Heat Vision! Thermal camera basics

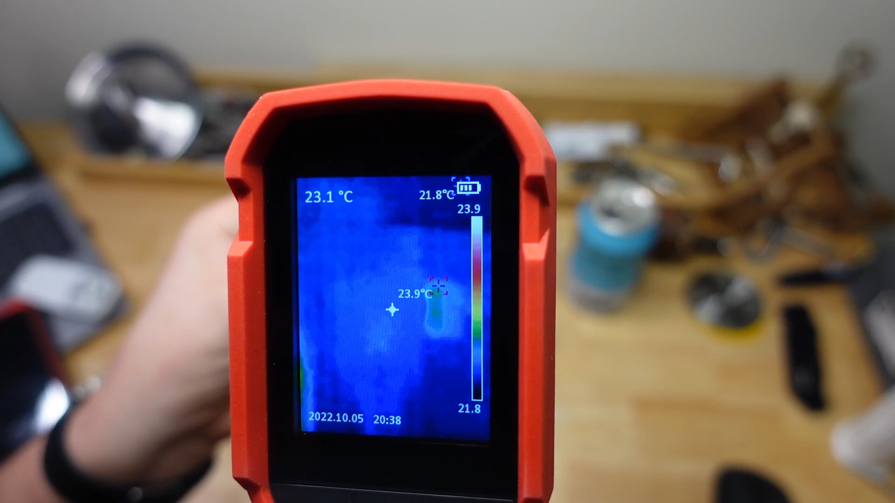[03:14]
On screen: max 23.9°C
And the converse is also true. So here I am. I am actually measuring the temperature of this little pane of glass here.
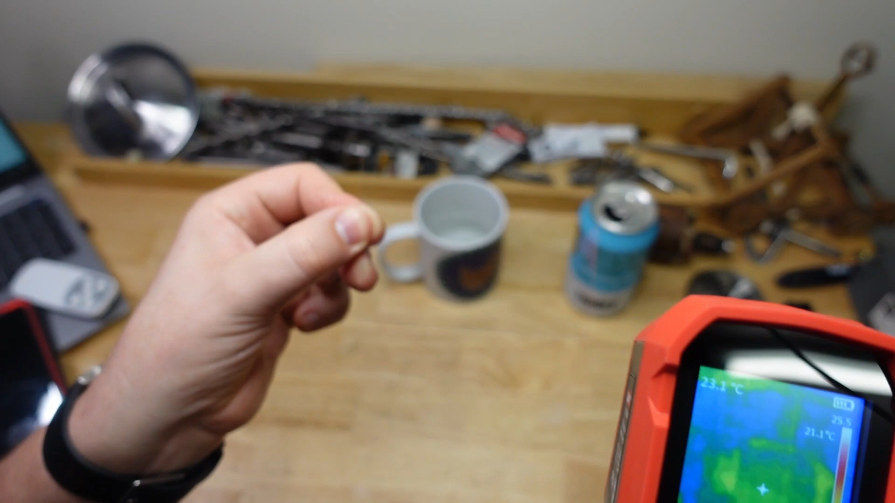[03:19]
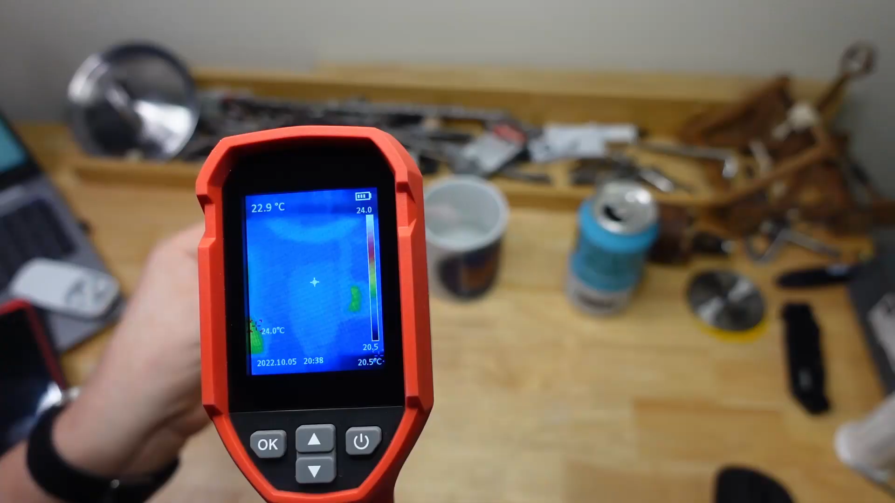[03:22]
On screen: spot 22.9°C, max 24.0°C
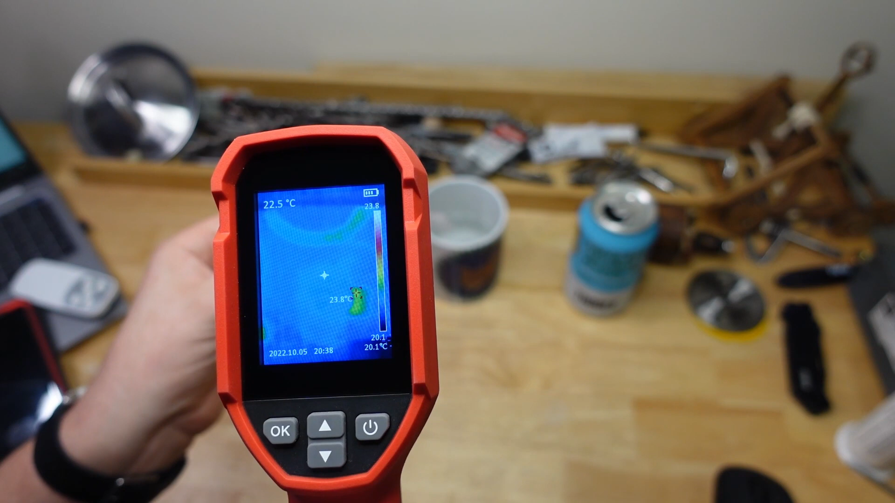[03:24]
And you'll see that the glass is actually optically transparent, but thermally opaque.
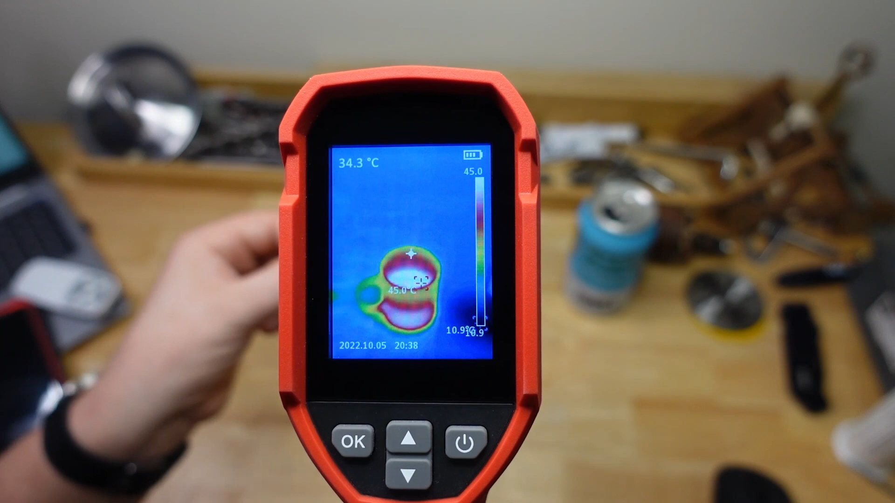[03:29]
On screen: spot 34.3°C
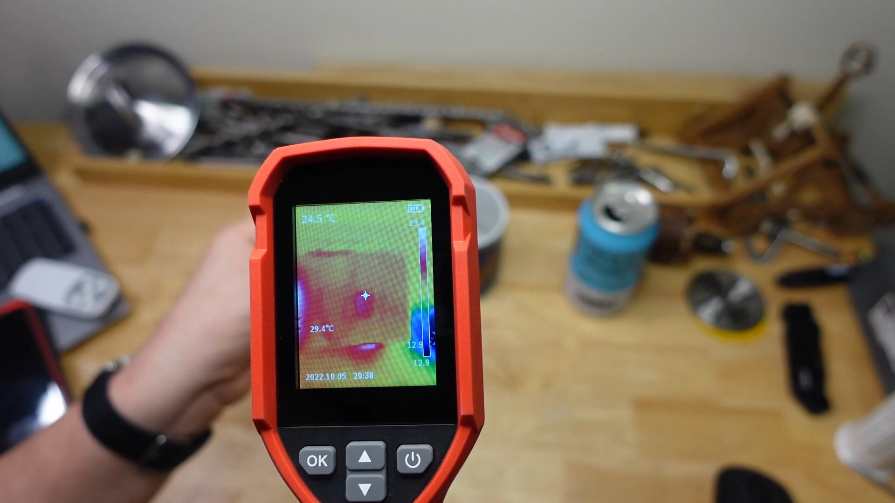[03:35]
On screen: spot 24.5°C
So you've got to be careful when you're taking measurements in some situations, because here I'm measuring the temperature of the glass, and not actually the cup behind it.
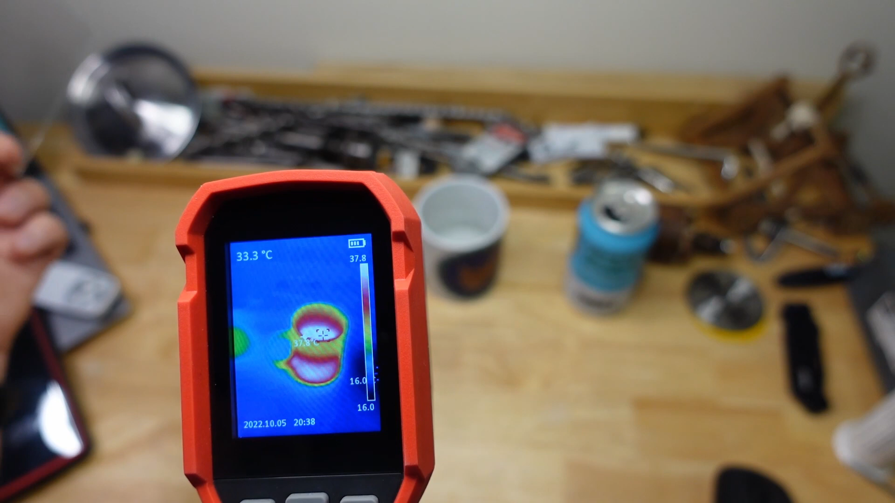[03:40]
On screen: spot 33.3°C
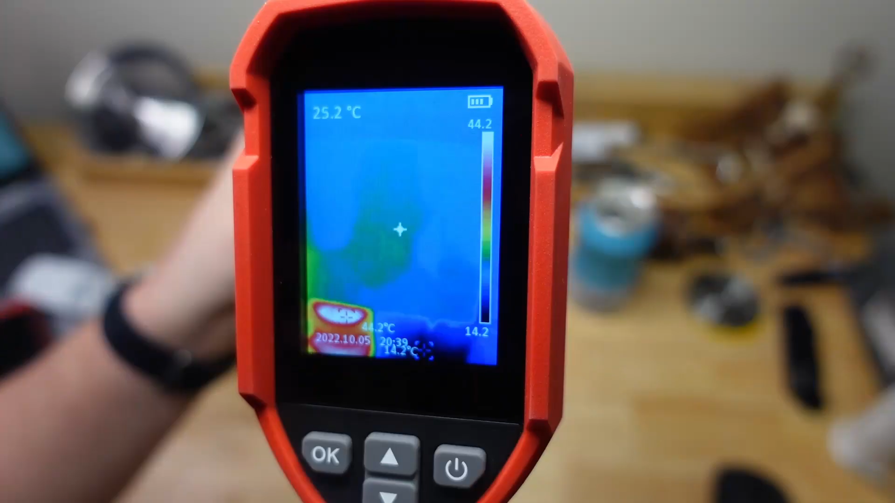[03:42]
On screen: spot 25.2°C
And another thing you've got to watch out for is reflections. So you can actually see my reflection in the glass there.
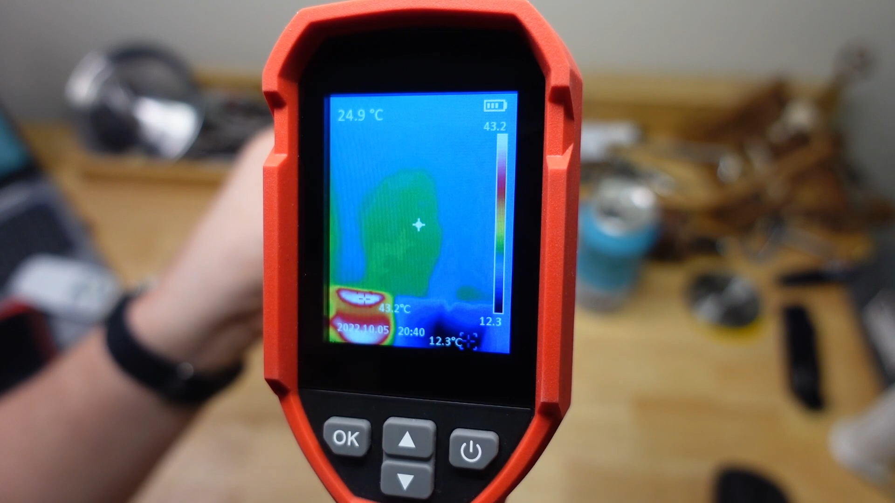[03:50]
On screen: spot 24.9°C
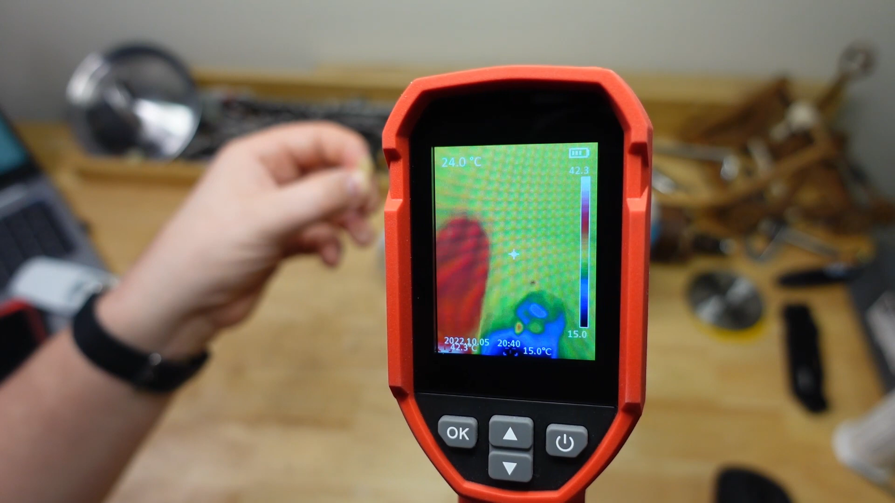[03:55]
On screen: spot 24.0°C
And this can be especially important when you're measuring metal. So check out this pot lid.
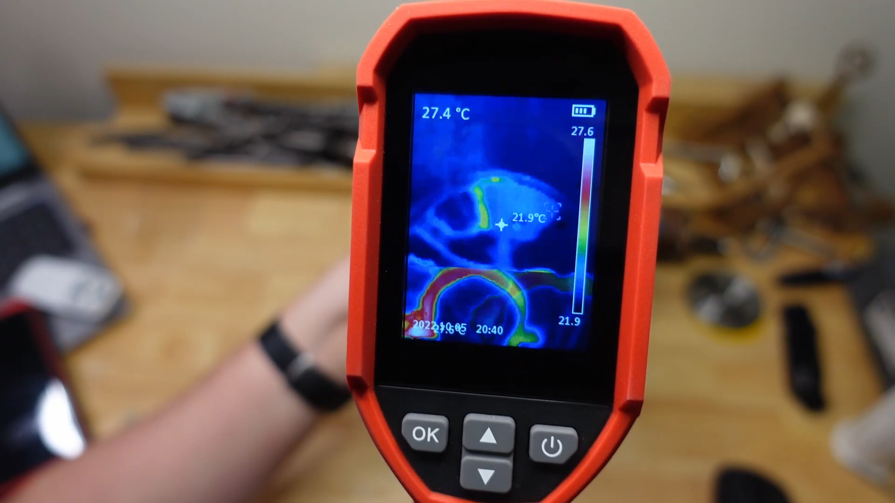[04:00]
If you want to measure the actual temperature of the metal, it helps that it's not shiny.
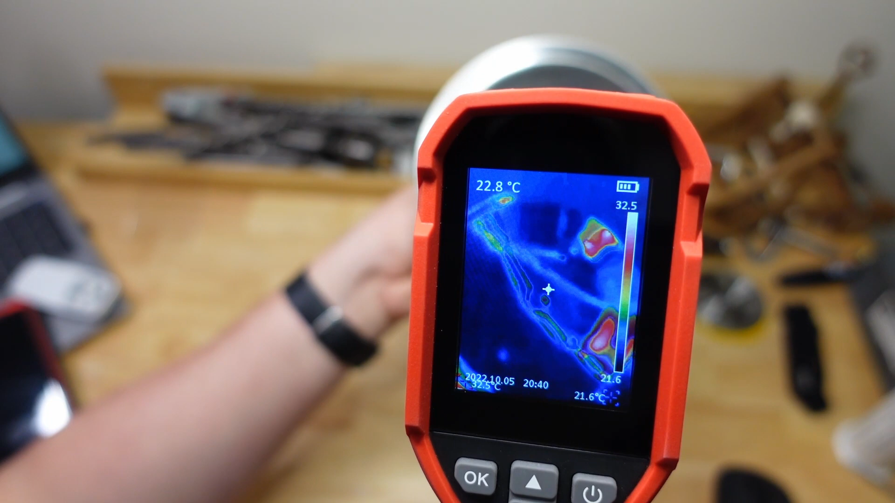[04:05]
On screen: spot 22.8°C
There I am. There you go.
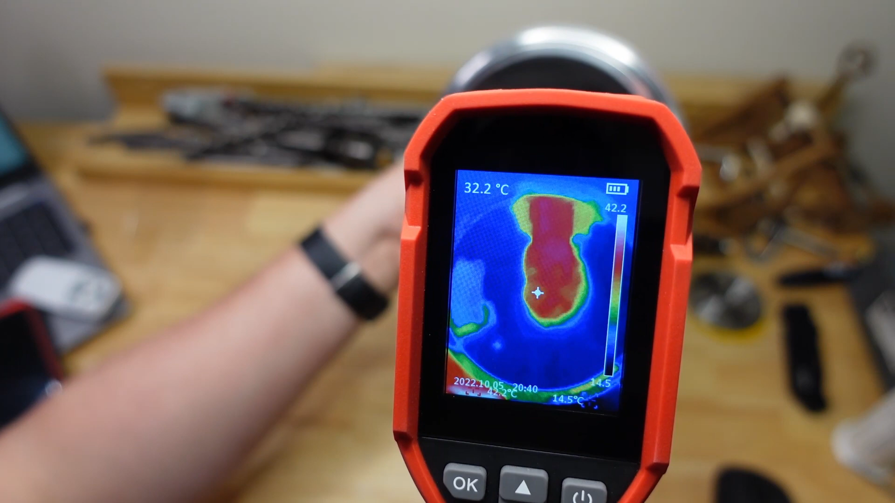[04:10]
On screen: spot 32.2°C
That's me reflected in the metal. So do you want to measure my temperature?
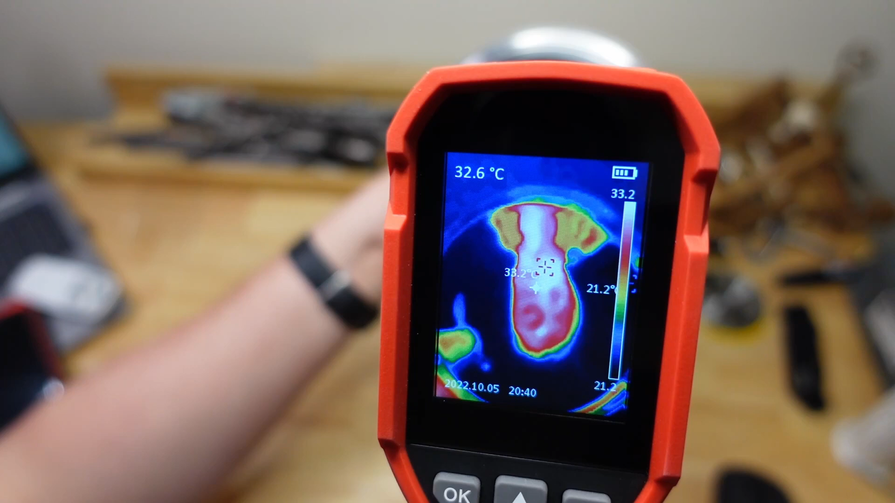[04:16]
On screen: spot 32.6°C
It says the metal is 32 degrees, but what's the actual temperature of the metal?
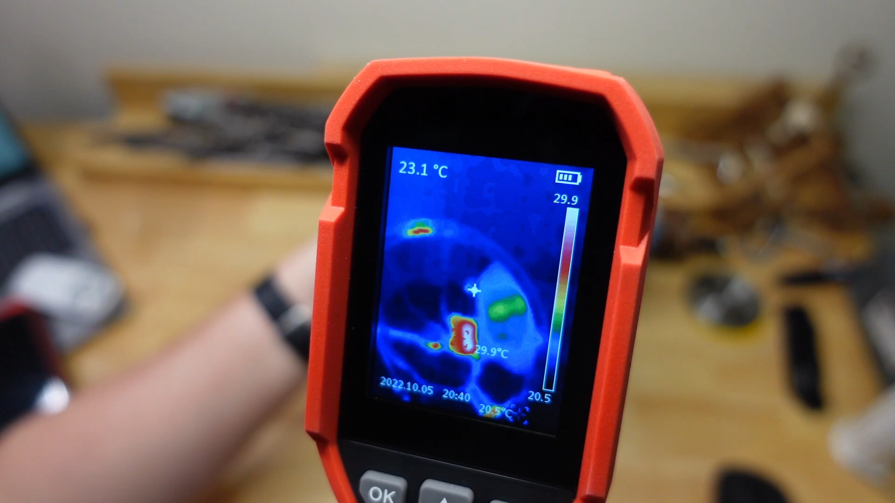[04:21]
On screen: spot 23.1°C
22? 22 sounds about right.
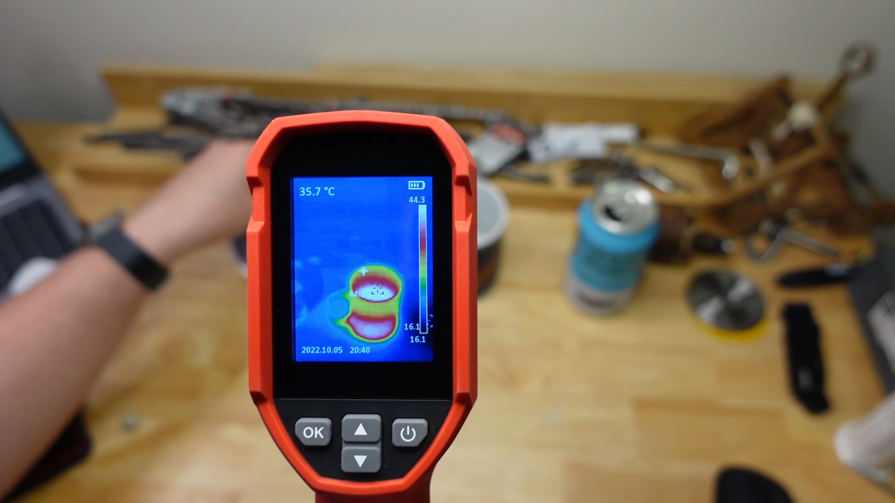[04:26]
On screen: spot 35.7°C
Yeah, what about this? 22, yeah.
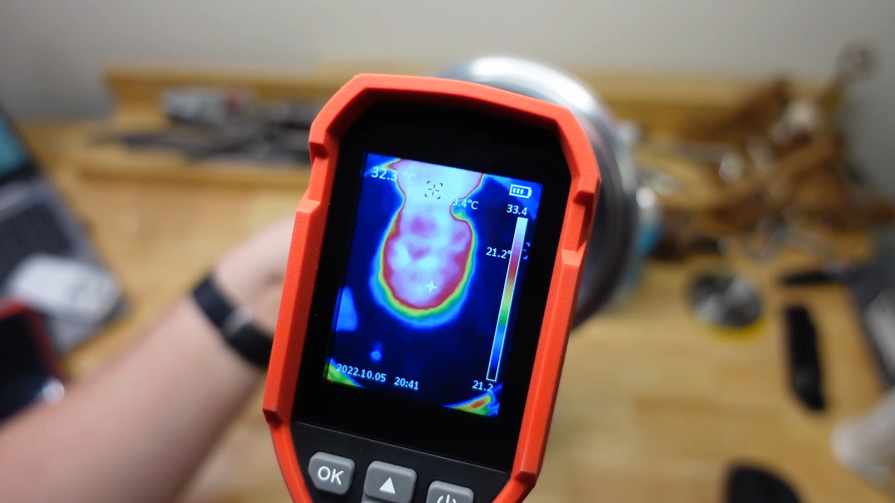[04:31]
On screen: spot 32.3°C
So you've got to be careful with that kind of stuff. And that leads me into the next important part of thermal imaging, which is emissivity.
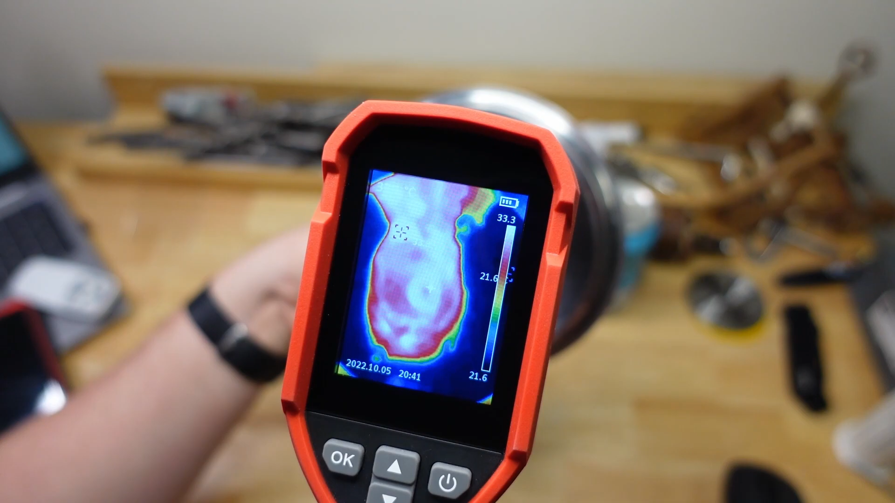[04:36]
So the emissivity is a property of materials that